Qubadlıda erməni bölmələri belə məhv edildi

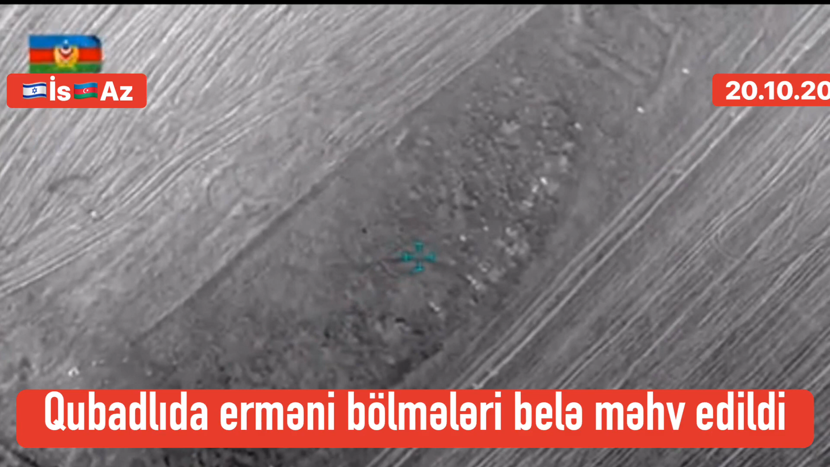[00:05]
Bu barədə Azərbaycan Müdafiə Nazirliyindən bildirilib.
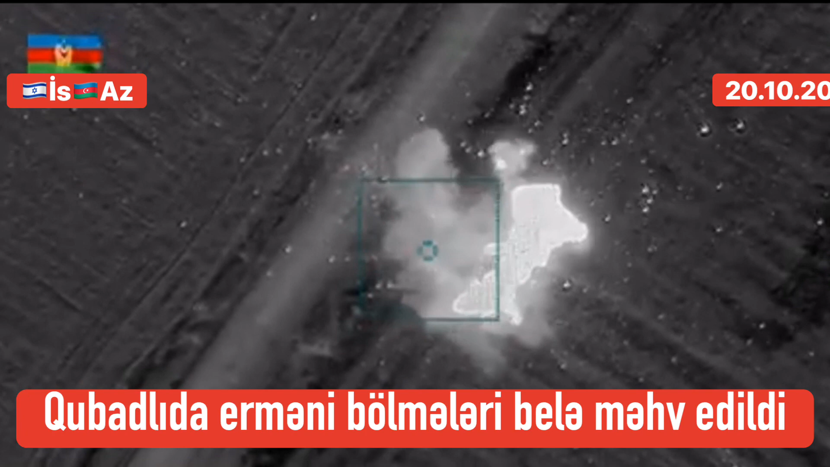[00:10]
Məlumatda qeyd olunur ki, Qubadlı istiqamətində gedən döyüşlərdə Azərbaycan ordusunun artilleriya bölmələri tərəfindən Ermənistan silahlı qüvvələrinin bölmələri məhv edilib.